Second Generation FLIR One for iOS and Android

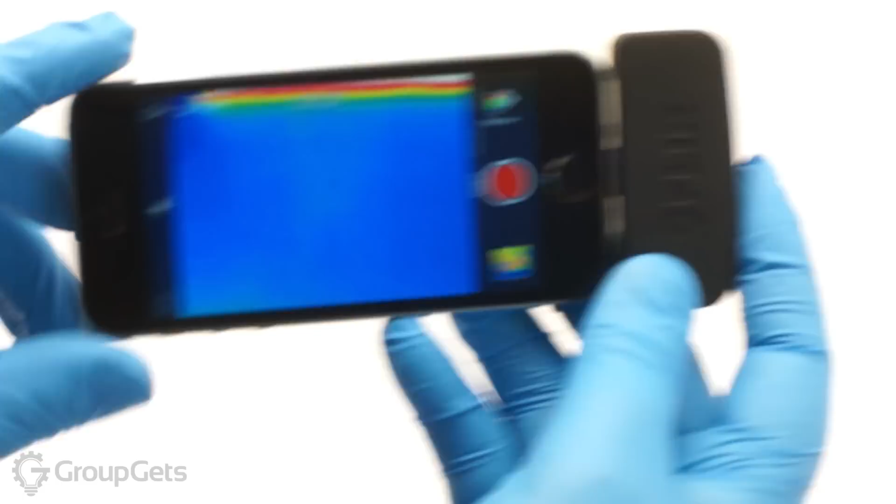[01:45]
I am going to pour myself a tasty beverage and we can see what that looks like through the FLIR 1.
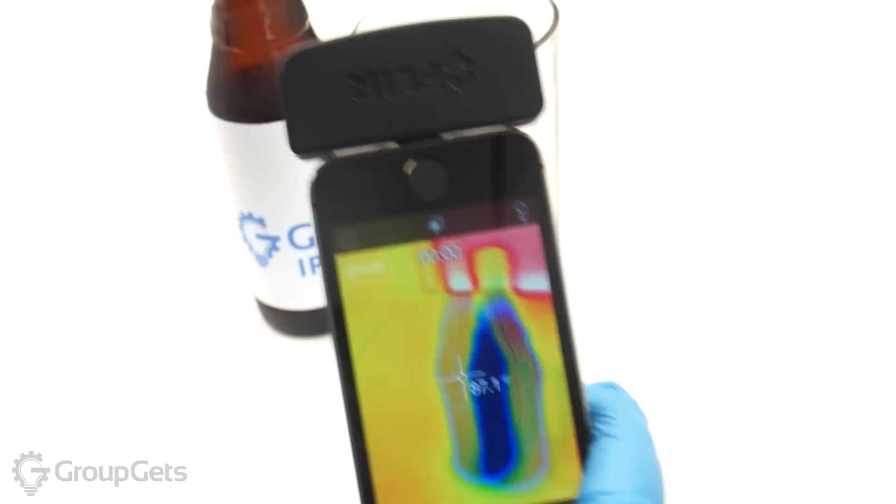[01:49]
We will also see some of the other color palettes that are available in the FLIR 1 application. I am a big fan of the temperature gauge.
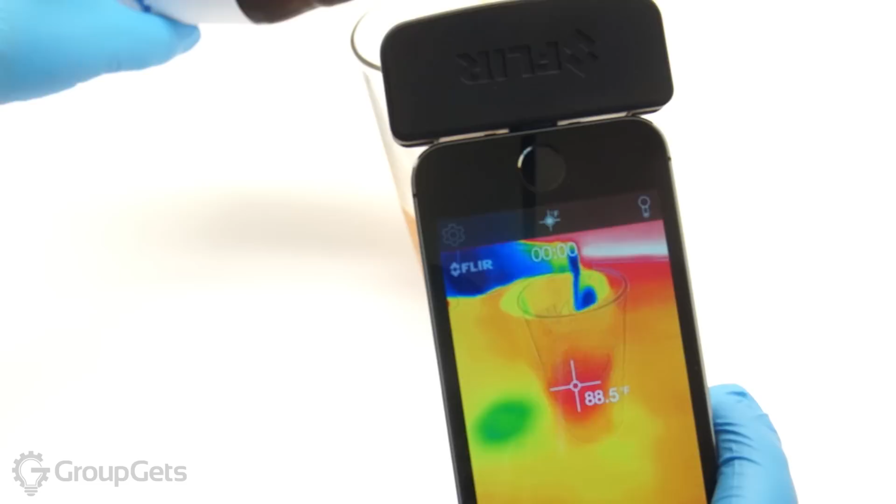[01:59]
On screen: spot 88.5°F
I have found it to be very useful for all types of situations. The range of the FLIR 1 is about 100 feet, although that depends on atmospheric conditions. It also has a built in battery which should last for about 1 hour.
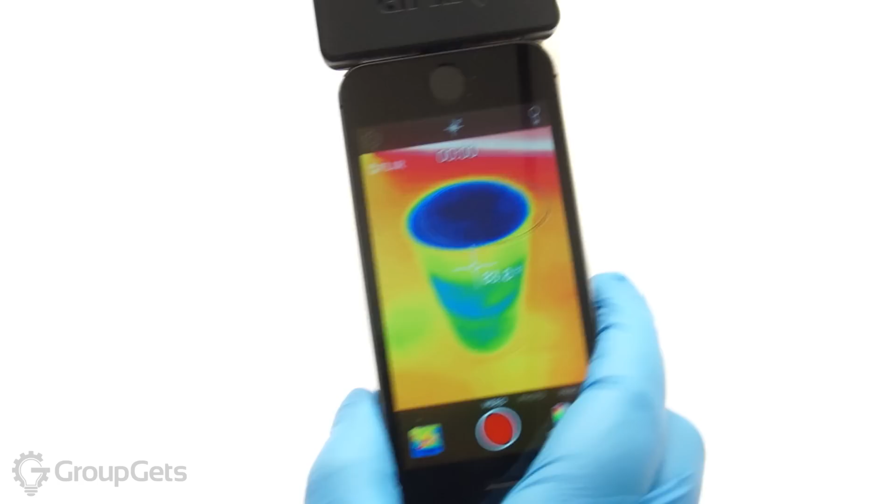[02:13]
Here are the available color palettes.
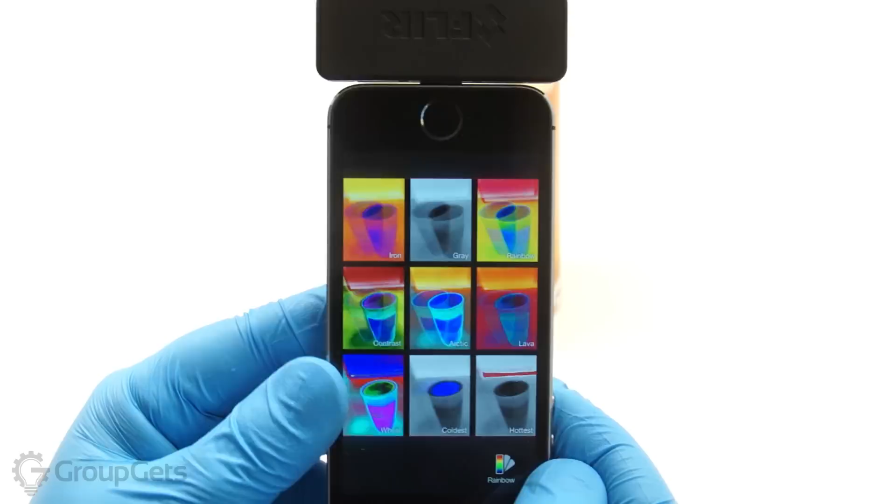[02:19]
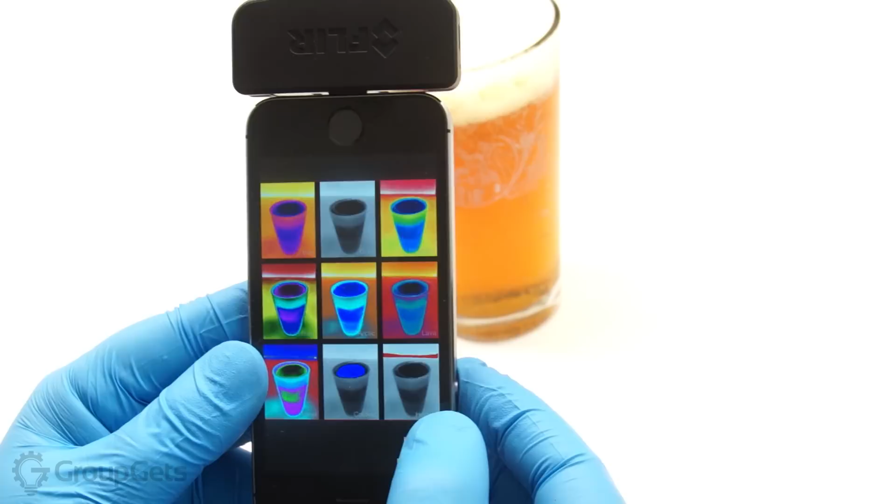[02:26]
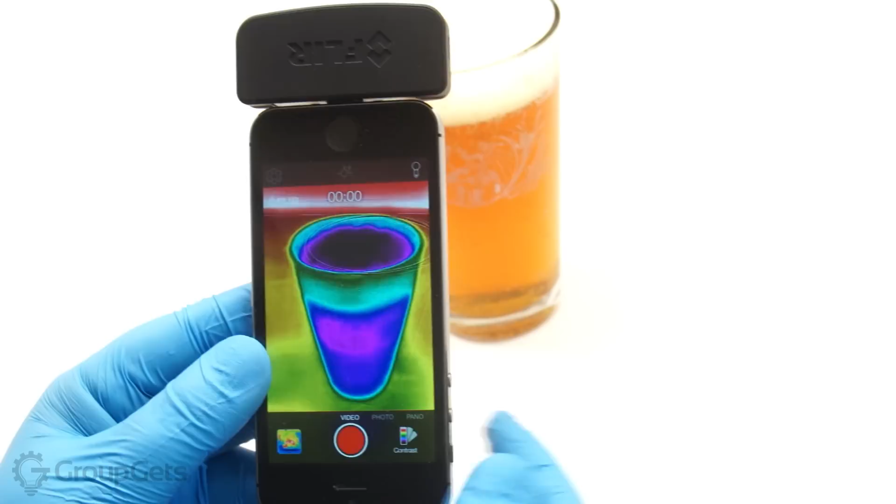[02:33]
You can toggle the temperature gauge as well as recalibrate the Lepton camera with these two buttons, although the new FLIR 1 now calibrates automatically. You can also take photos, videos, panoramas and even time lapses all within the FLIR 1 app. There is an updated SDK for the FLIR 1 on the iOS platform and in July an Android SDK will be released as well.